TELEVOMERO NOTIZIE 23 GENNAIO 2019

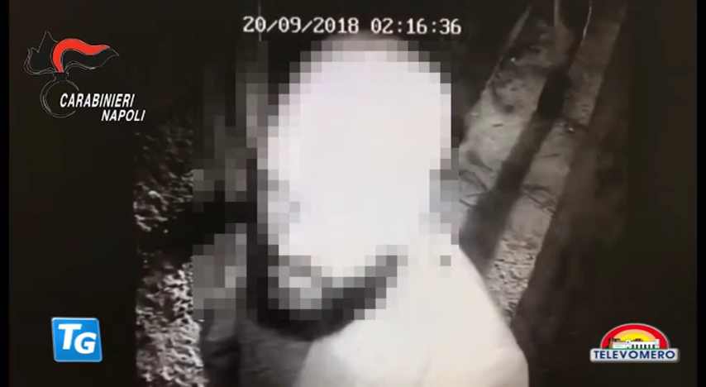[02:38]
Le indagini hanno preso il via a settembre dopo una rapina in un'abitazione del quartiere San Carlo all'Arena a Napoli.
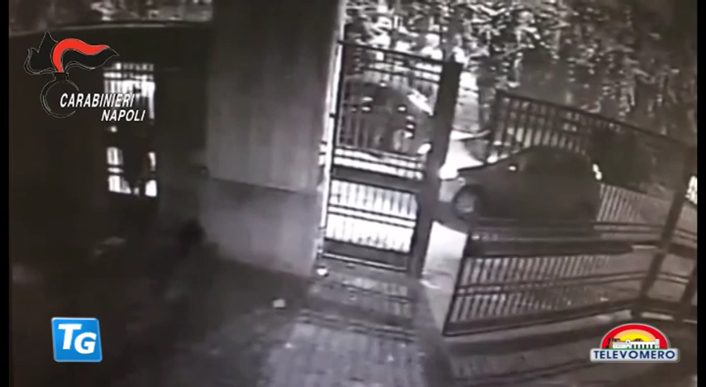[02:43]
Uno dei malviventi, travestito da carabiniere, ha simulato di dover effettuare un controllo nell'abitazione e appena è riuscito a entrare nel cortile della villa,